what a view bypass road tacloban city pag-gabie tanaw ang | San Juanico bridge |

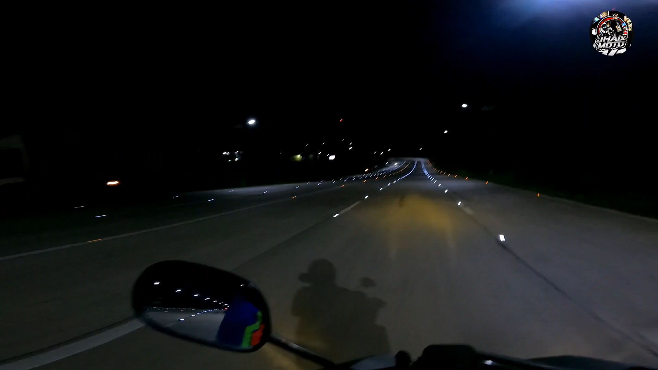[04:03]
Ganda dito paggabi. Wow, ang lamig. My gosh. Lamig. Kopi Barracks. Ganda dito. Oh, tatambak din sila. Wala, marami sila.
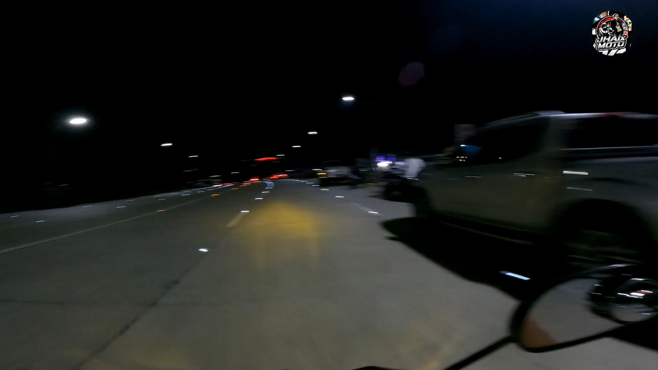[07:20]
Magkain sila. Ano? Ganda ng San Juanico. Wow. Ayan guys.